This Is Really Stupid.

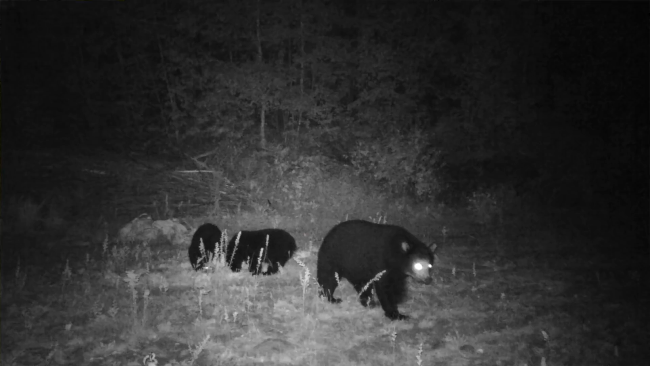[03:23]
The sow and her two cubs that have come in there. The bears, I do not have tags for them. You cannot shoot a sow. You cannot shoot the two cubs. So, they are just eating the feed.
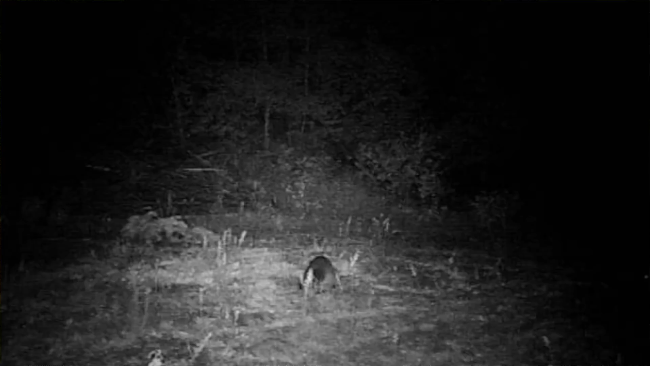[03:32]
The raccoons, no. The coyote, no.
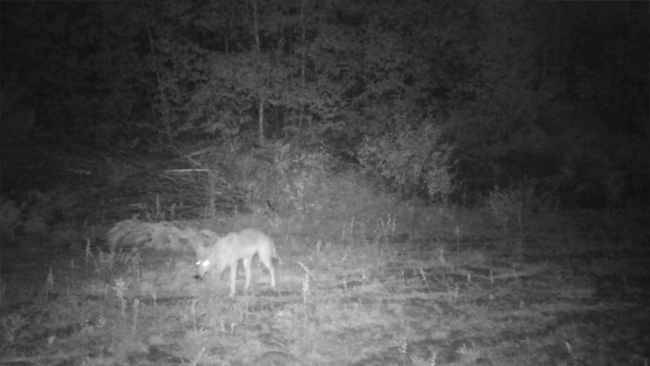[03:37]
Although, that coyote, I will shoot them if I am here. Because, they go after the deer and that causes a problem with the deer population. Luckily, I do not have a whole pile of coyotes in here.